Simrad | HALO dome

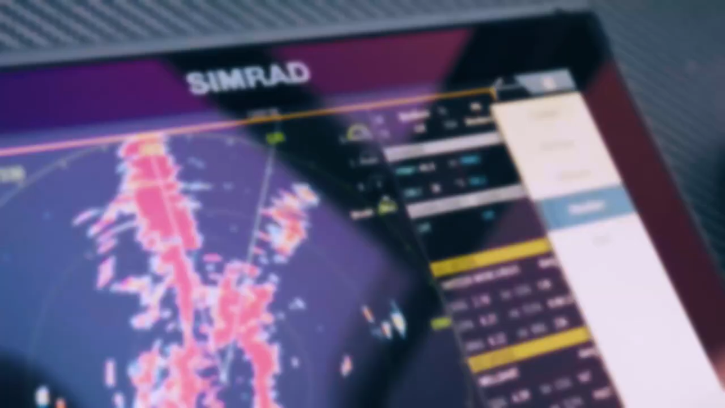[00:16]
There are four modes, there is the harbour mode, there's the offshore mode, weather mode and bird mode.
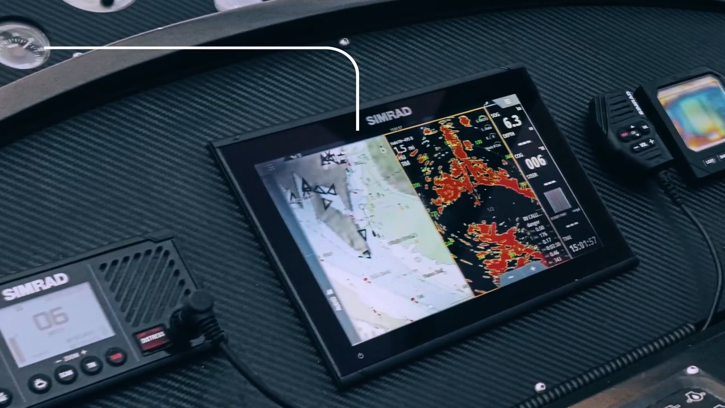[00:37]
What Velocity Track allows you to do is it colours the targets that are moving.
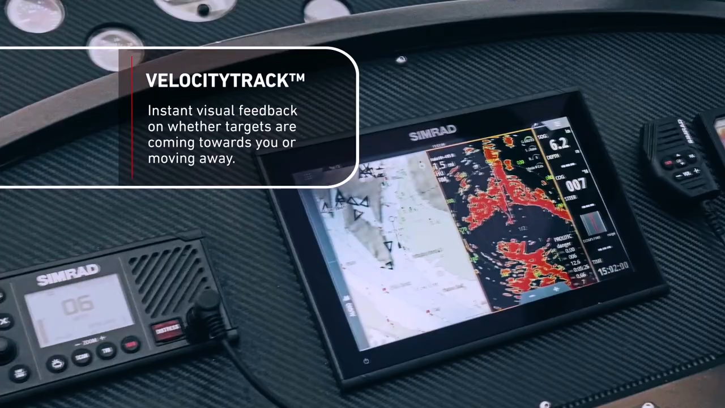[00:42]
What I also like is that when you go to one nautical mile or lower you get a one sweep
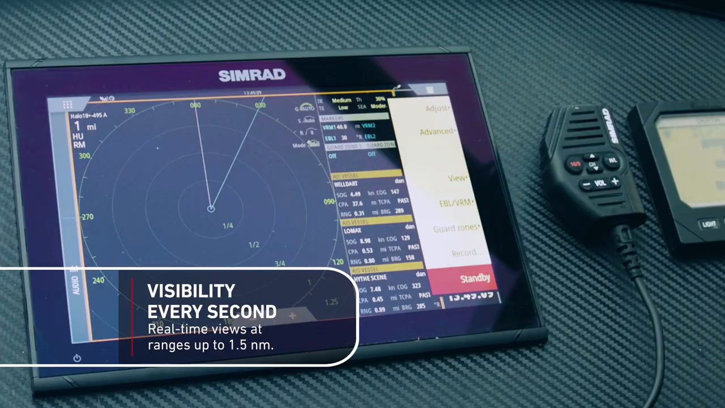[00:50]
per second and that's really good because it means that
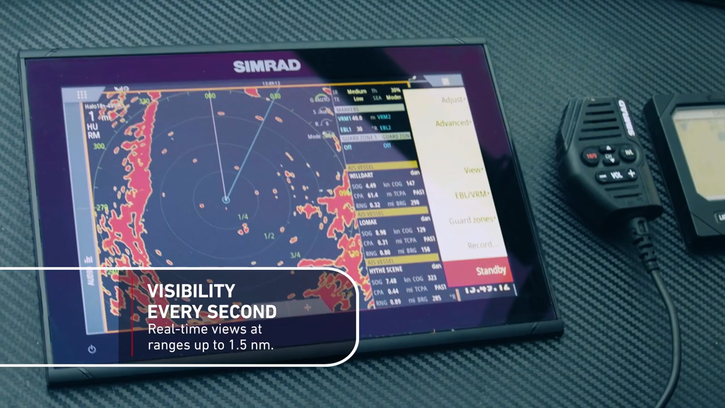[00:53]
when you're in close proximity to other vessels it's almost real-time movement plus
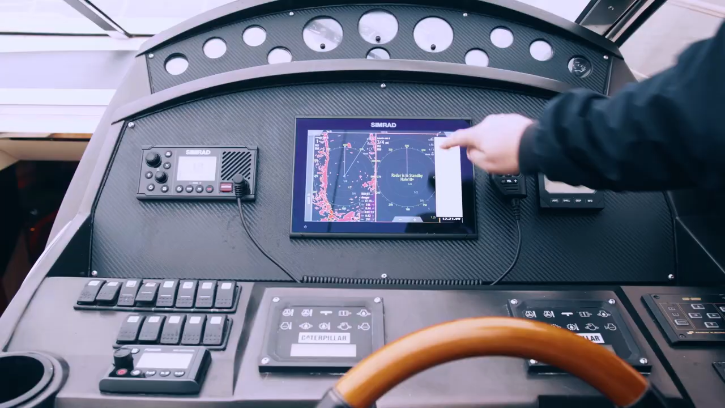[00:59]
it has this facility for dual range radar so
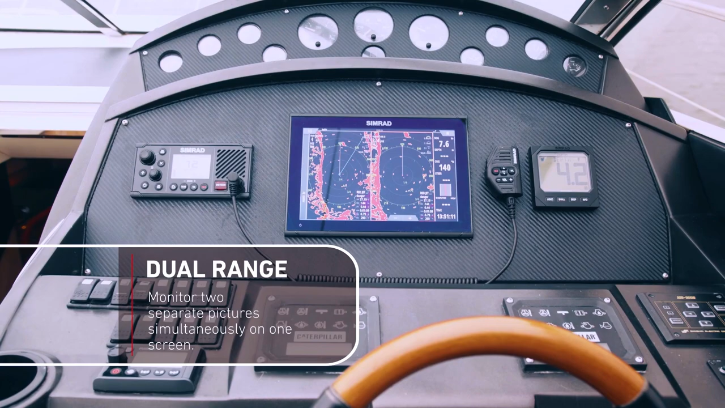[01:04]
rather than going up and down the ranges and losing the picture as you with